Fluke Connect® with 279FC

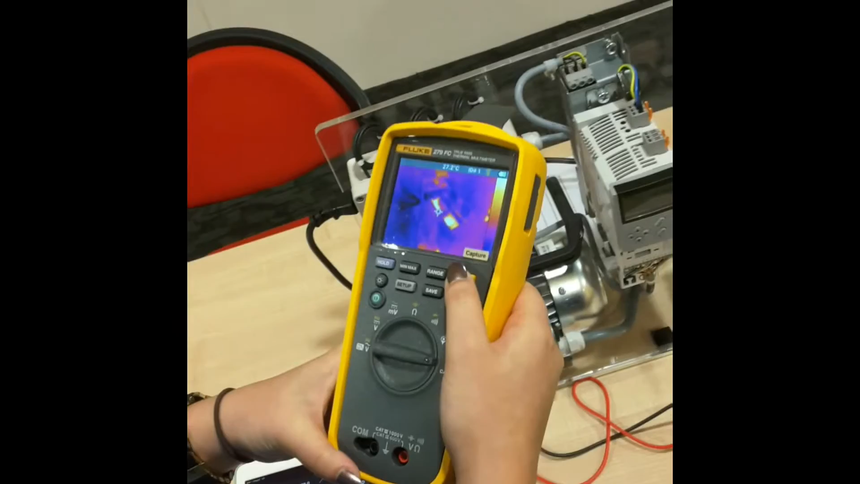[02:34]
Okay, so on my iPad, it actually reflects the center point temperature of what the camera is showing.
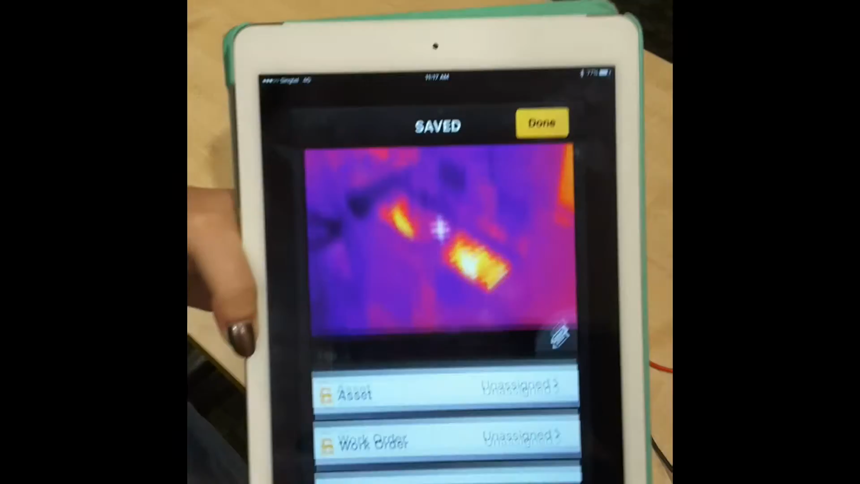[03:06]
Okay, so if you want to email this image, you can just send a copy to my email, and then you can do that.
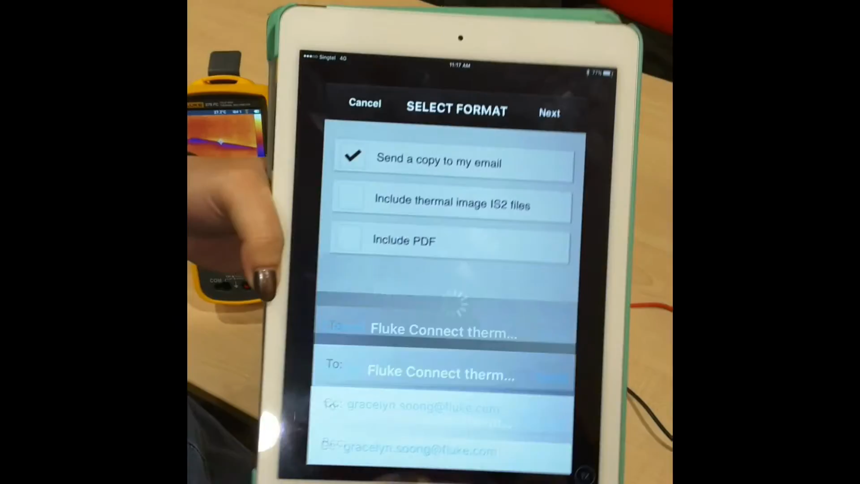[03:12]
Okay. Okay, so now that we have captured the thermal image, the next thing that I want to share with you about Fluke Connect is that you can generate a report with it.
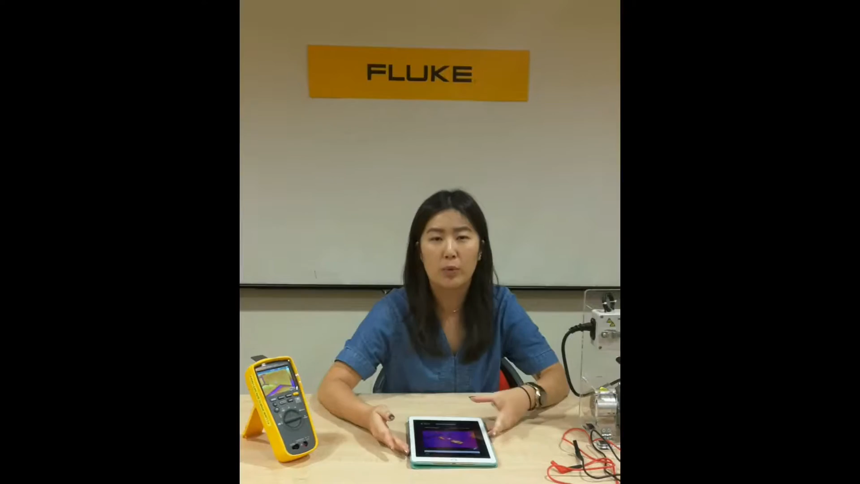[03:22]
So you come to the screen here.
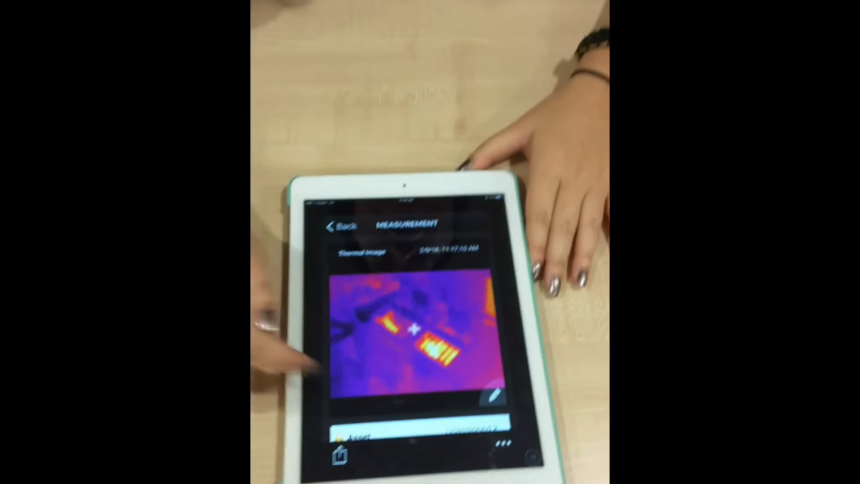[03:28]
This is the thermal image that I captured earlier of the vent of the motor and drive kit.
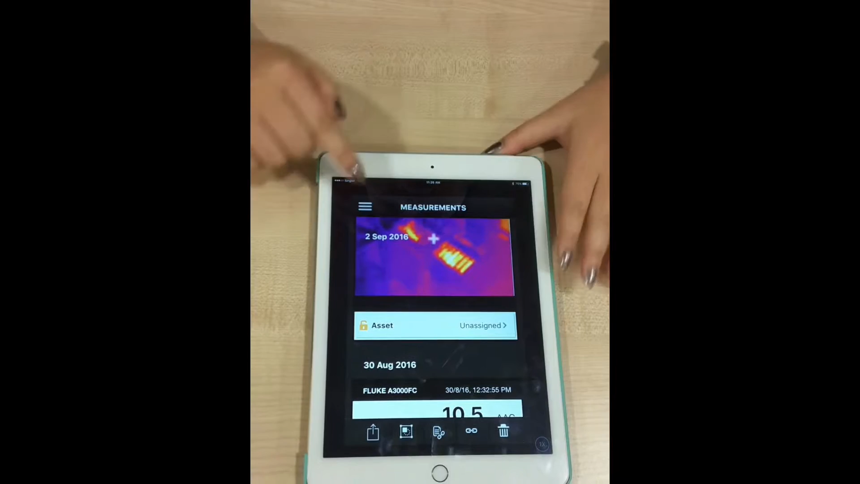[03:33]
So I want to generate a report, I just go back to the main menu, click onto the report option, and then click add report.